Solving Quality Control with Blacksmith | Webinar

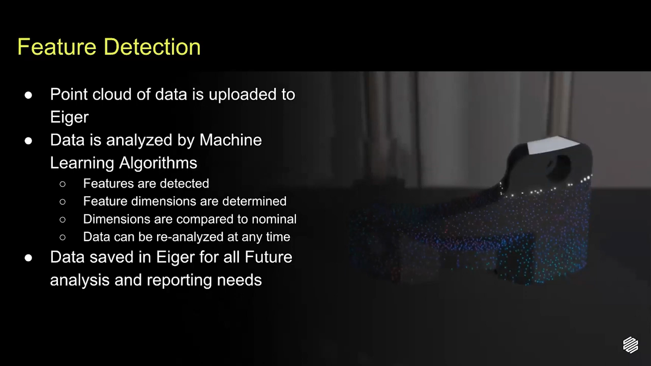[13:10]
A machine learning algorithm analyzes this point cloud and discovers all the interior surfaces and features, for example, all the holes, cylinders, channels, and surfaces. And when the user logs into Eiger and views the blacksmith results for the printed part, software displays these features to the user so
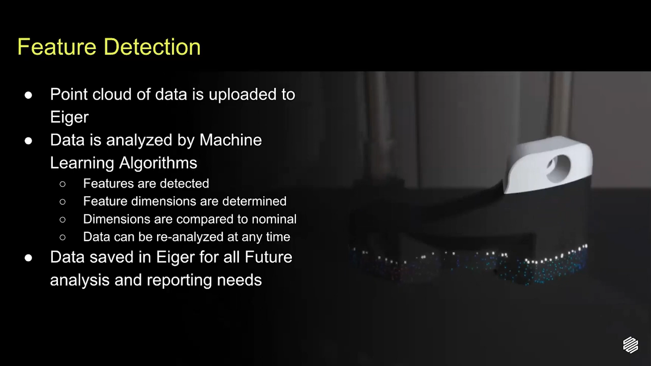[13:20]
they can be interacted with to perform in-depth analysis of your part. You should note, blacksmith is an additive manufacturing platform that will continuously evolve and expand in
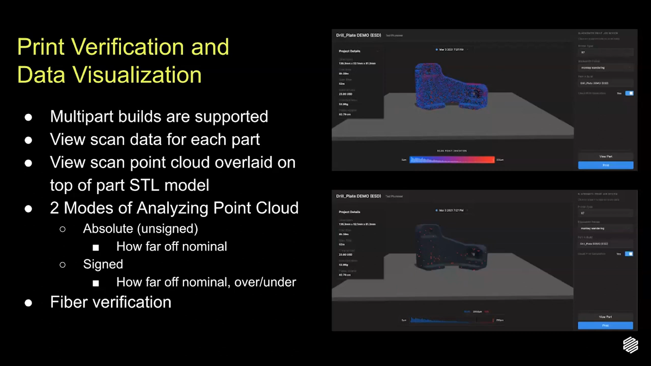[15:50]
you can scan those fibers as they are printed to verify they were properly placed and there was no damage, no breaks, and no missing fiber. Knowing this fiber has been installed with no breaks is as easy as checking a box in Eiger. You can view your results in Eiger and select your parts critical tolerance.
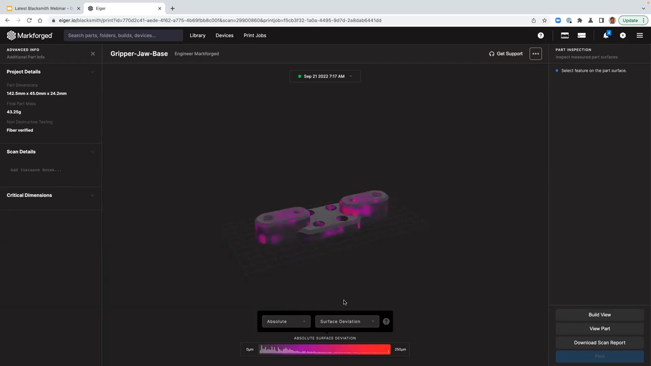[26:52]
This view gives a smoother view of the final part that's been produced. Like the blacksmith scan configuration screen, we can select features detected by machine learning.